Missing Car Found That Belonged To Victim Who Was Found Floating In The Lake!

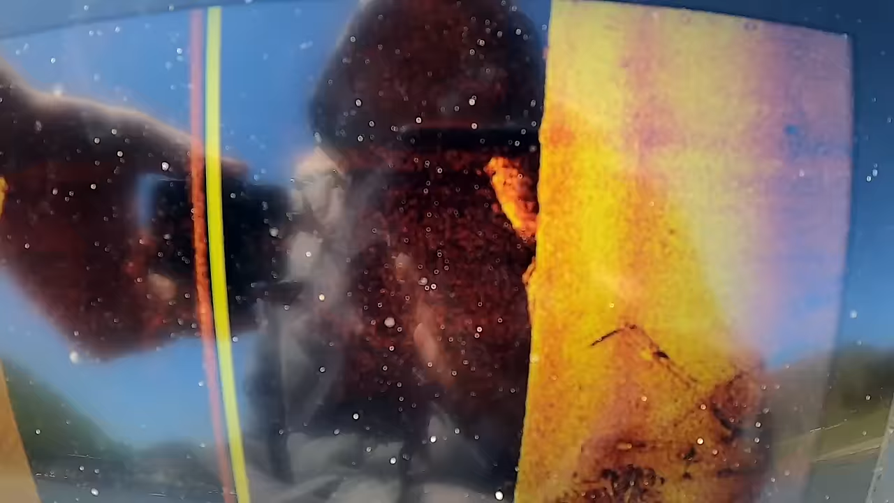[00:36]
So there's another look at it. That gives it away to me right there. That is a car upside down.
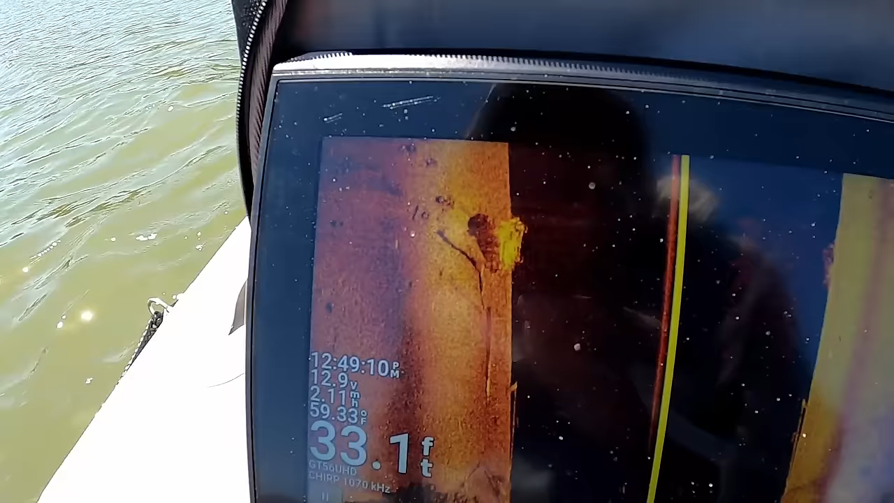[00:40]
On screen: depth 33.1 ft
You can see the wheels. You can see the shadow. It looks just like a car.
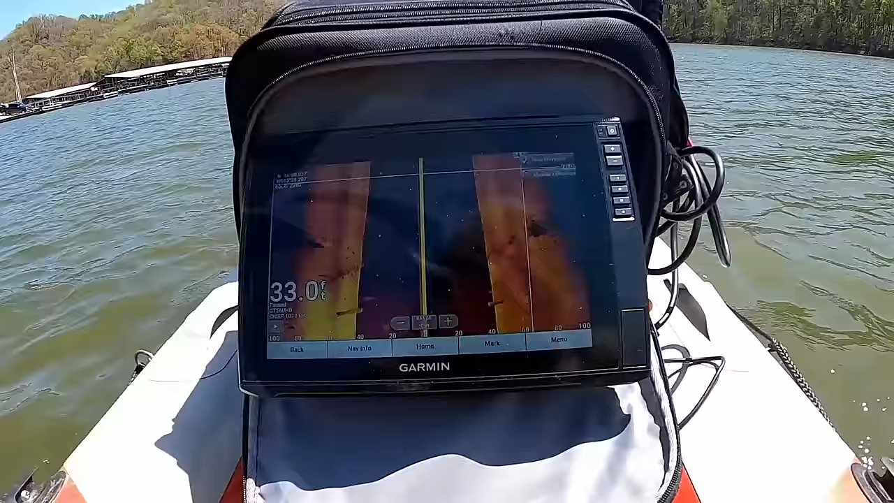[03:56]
We just got to the next boat ramp, and I'm used to seeing tires everywhere, right?
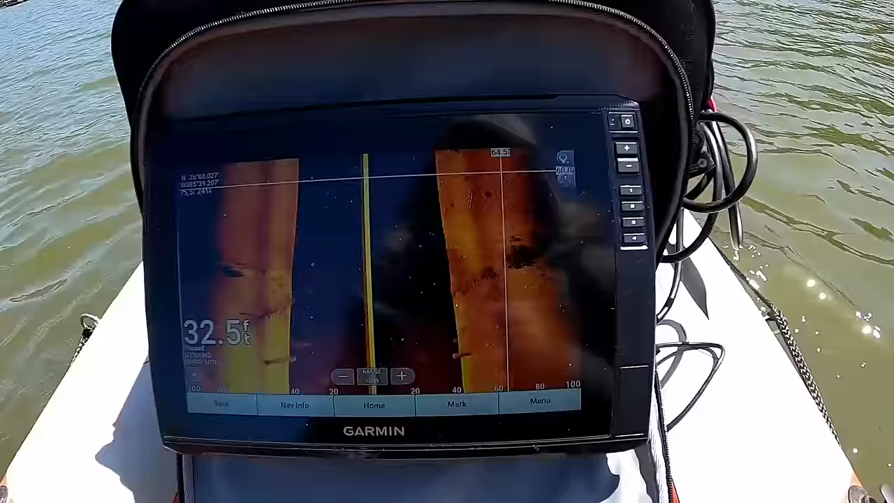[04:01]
On screen: depth 32.5 ft
But look at this. That is a literal mountain of tires underwater. That's just bad. But man, I've never seen a mountain of tires before.
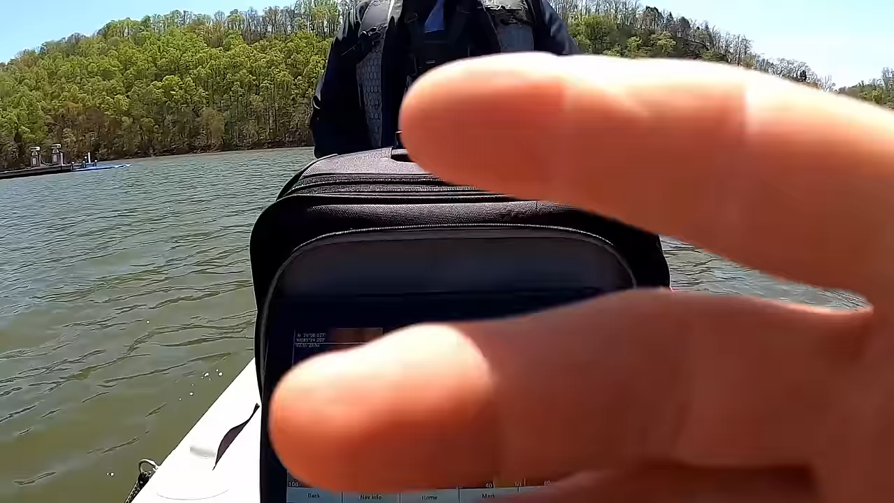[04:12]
Ew.
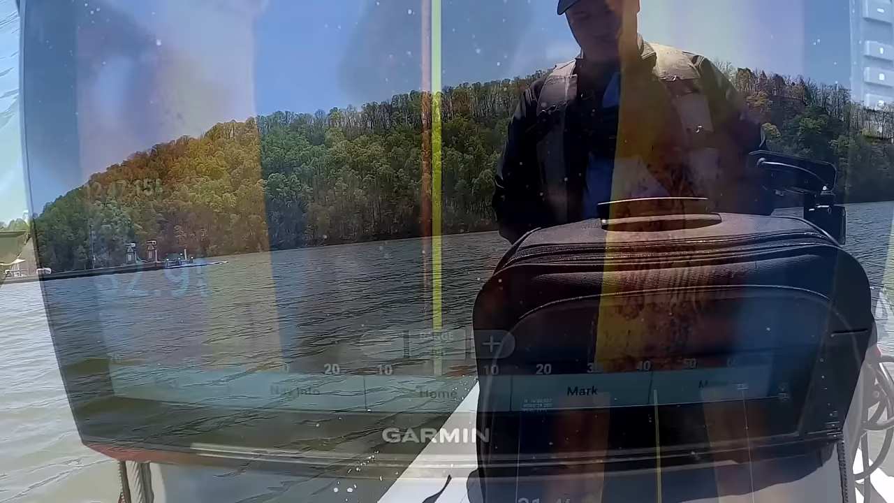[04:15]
I think that's a car. It's upside down. It's laying just like a car would.
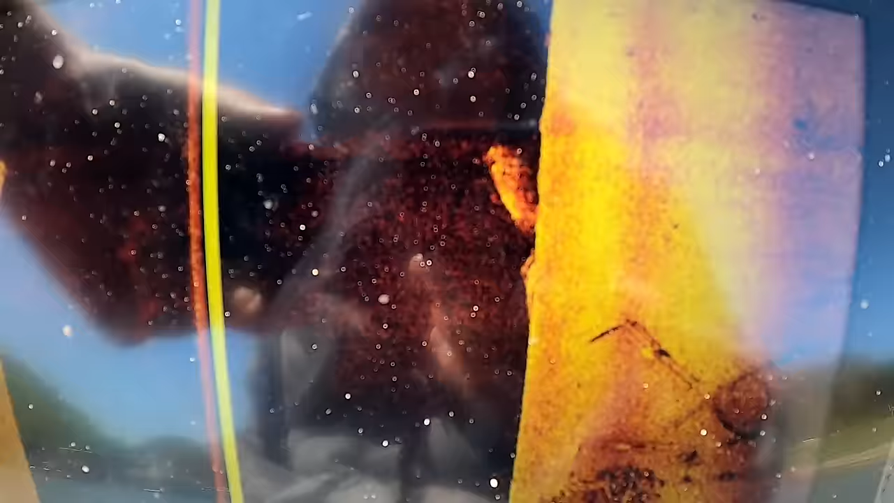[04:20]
It's the right length, right place. I think it's a car.
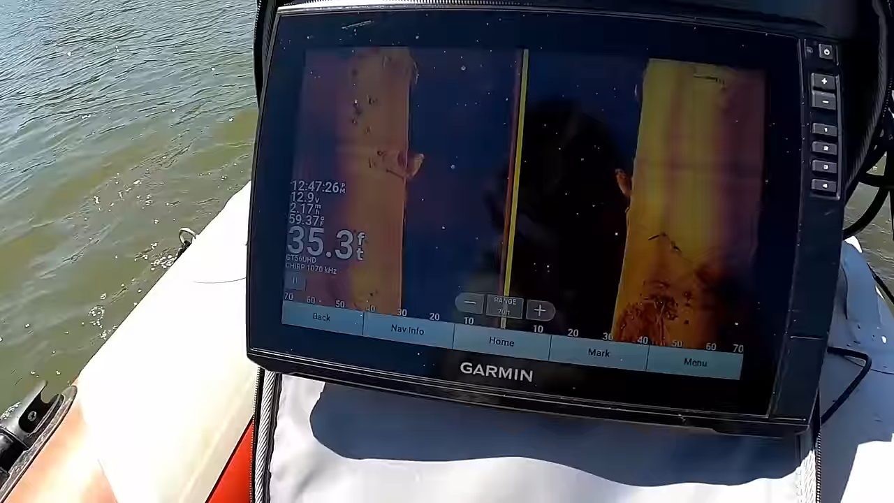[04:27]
On screen: depth 35.3 ft
I think we got ourselves a car.
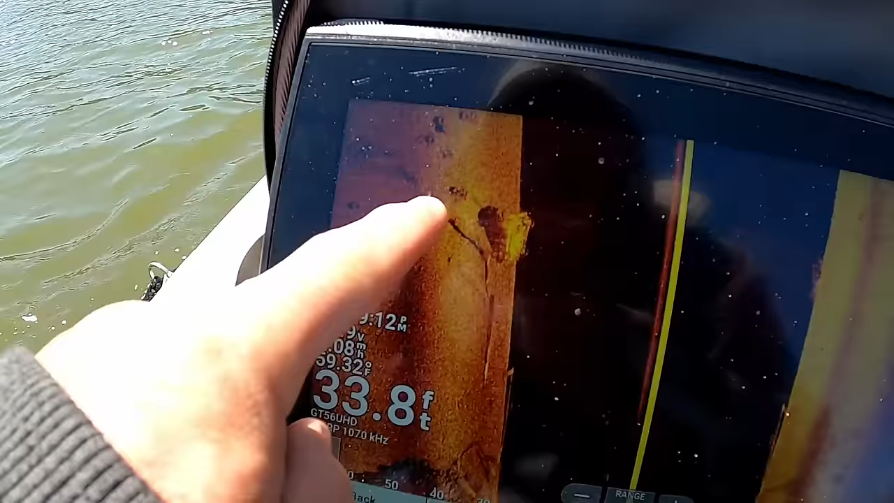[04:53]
On screen: depth 33.8 ft
You can see the shadow. Looks just like a car. That's a car. 100% a car. Let's hope This is the car we're looking for.